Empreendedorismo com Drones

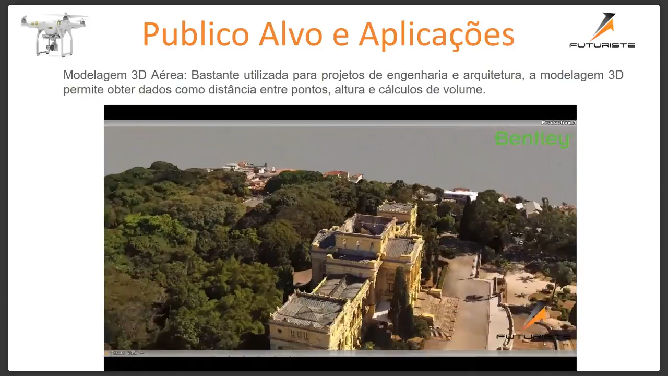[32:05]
Isso não é um drone voando, isso é uma modelagem 3D que a gente só animou a modelagem, então você tem isso, você consegue medir a distância entre os pontos desse telhado, por exemplo, a altura